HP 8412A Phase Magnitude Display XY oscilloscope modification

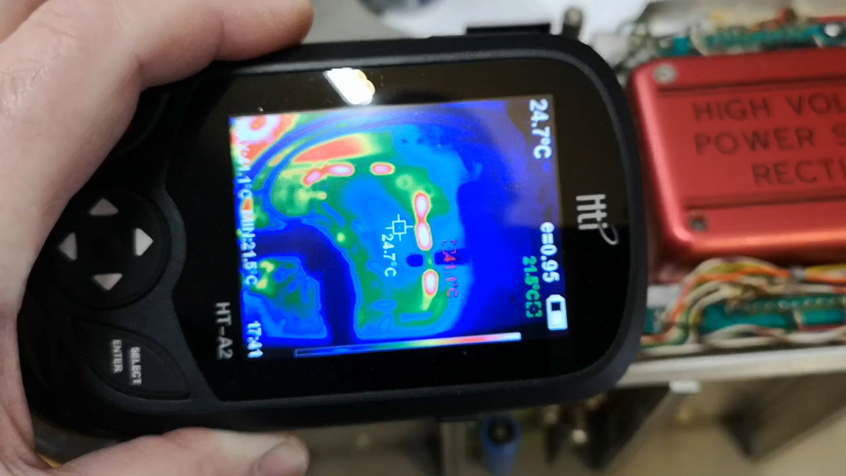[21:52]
On screen: spot 24.7°C
but they're not really getting that warm it's only 50 celsius